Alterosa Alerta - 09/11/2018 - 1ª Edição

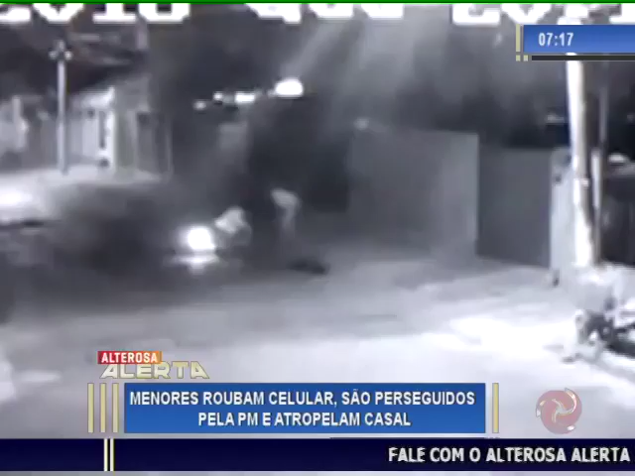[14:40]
O homem e a mulher, ambos de 42 anos, foram levados para a UPA da região. Infelizmente, é toda hora de manhã, de madrugada, de noite, tudo quanto horário.
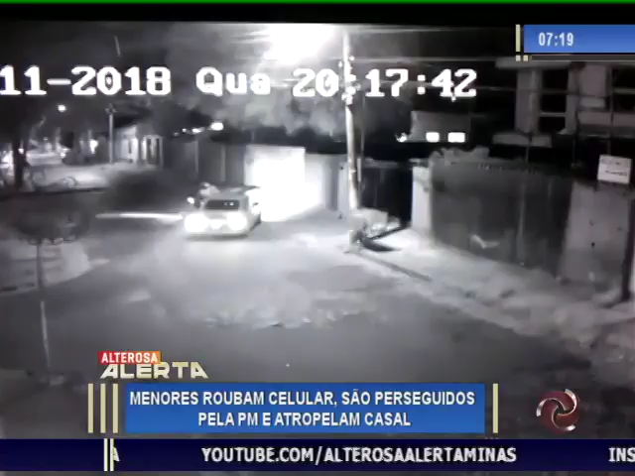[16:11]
que é um motociclista experiente, quanto o Bruno, que é um motorista experiente, vê. Eles perdem o controle e eles ficaram insistindo aqui, que, nossa, reforçando o impacto da imagem, né? O casal que estava indo para casa, indo para o seu trabalho, para o seu negócio, indo para o namorar, recebe um toquezinho, né, Luciano? Na traseira da moto, perde o controle totalmente, a ponto de cair com a moto, e os caras não estão nem aí,